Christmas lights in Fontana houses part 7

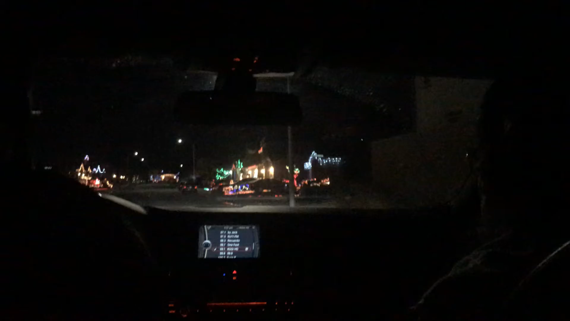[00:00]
This is my favorite. It gets lit up beautifully. Three houses in a row over here. This house is a friend.